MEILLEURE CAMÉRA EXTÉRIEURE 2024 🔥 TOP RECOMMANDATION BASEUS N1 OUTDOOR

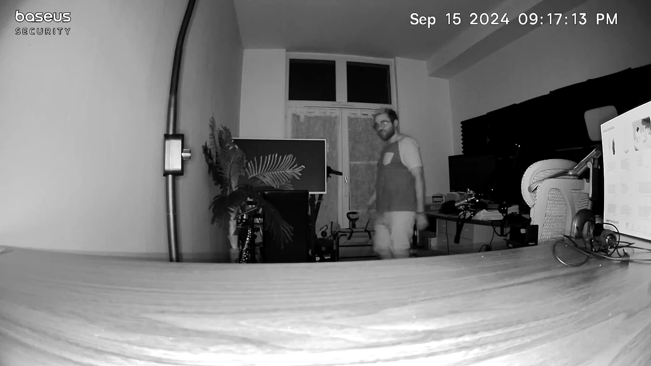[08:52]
La LED s'allume lorsqu'un déplacement est détecté. Ou bien le projecteur s'allume lorsqu'un déplacement est détecté la nuit.